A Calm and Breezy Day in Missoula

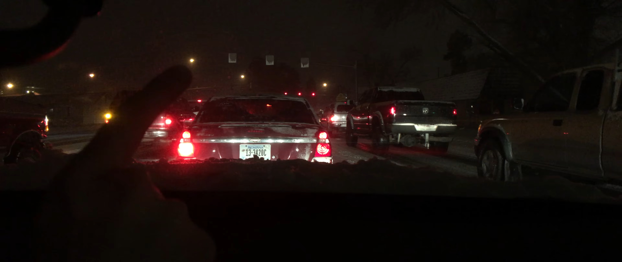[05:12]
The, uh, the street signs have snow just covering the arrows.